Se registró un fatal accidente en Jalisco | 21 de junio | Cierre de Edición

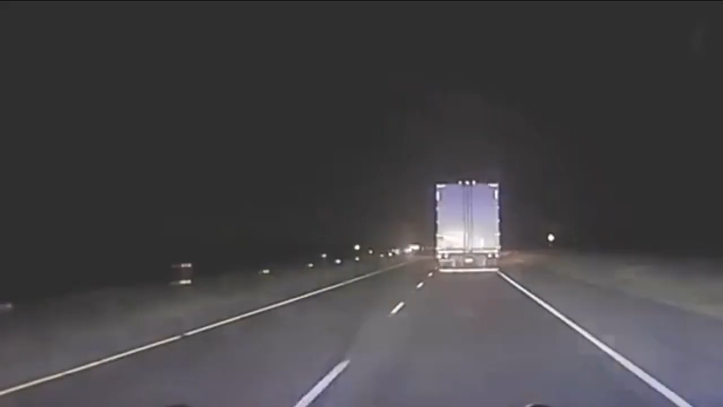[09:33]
El lunes fue de acción en el área de Cotula, muy cerca de la frontera con México. Este tráiler es perseguido por agentes del Departamento de Seguridad Pública de Texas porque le marcaron el alto y no obedeció. El coyote maneja ese tráiler robado, por cierto, en un highway, pero de buenas a primeras decide penetrar en un vecindario.
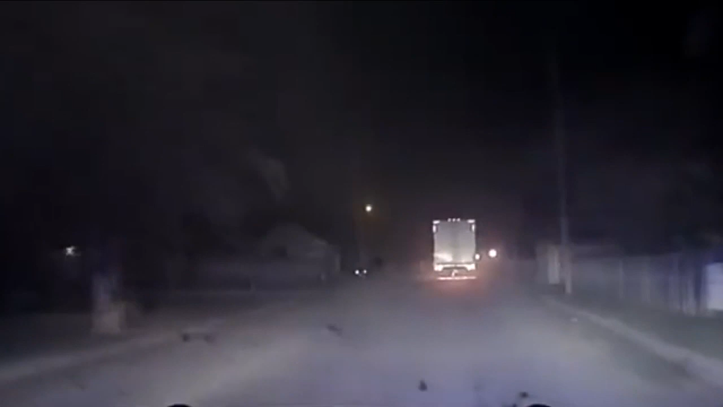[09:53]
Vea cómo da la vuelta cerrada a la izquierda, se sube a la banqueta y sin duda tira el poste de la luz mercurial.